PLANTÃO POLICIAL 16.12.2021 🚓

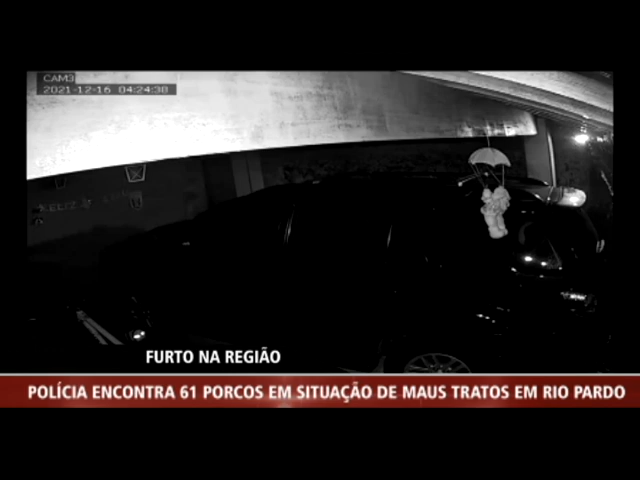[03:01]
no Parque São Sebastião, em Ribeirão Preto Eles fizeram um buraco no muro e conseguiram entrar em um dos blocos Os bandidos furtaram 17 bicicletas e um carro Eles fugiram e ainda não foram presos Uma câmera de segurança flagrou toda a ação A gente está passando as imagens, a partir de agora, de toda a ação dos criminosos Dá pra ver eles entrando em uma das casas aí Eles pegam bicicleta Eles foram 17 bicicletas, é isso mesmo produção?